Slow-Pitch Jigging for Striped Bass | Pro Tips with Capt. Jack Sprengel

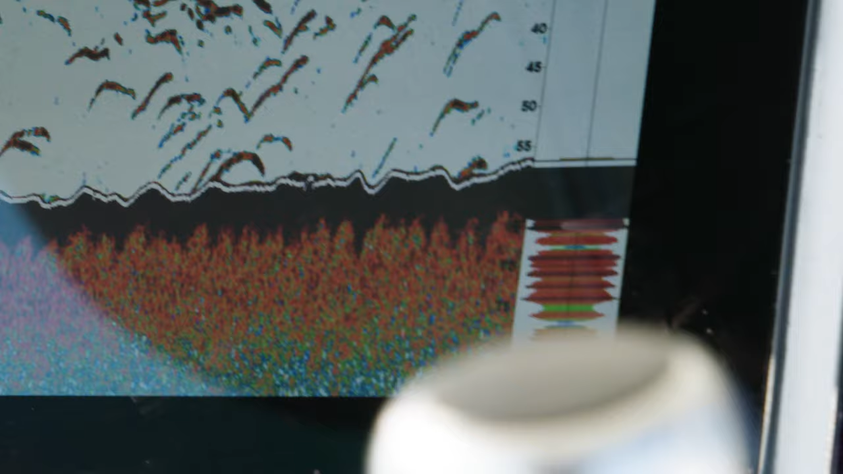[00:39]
Almost every time you slow-pitch jig over any kind of body of feeding fish like we have here today you're gonna be able to hook up.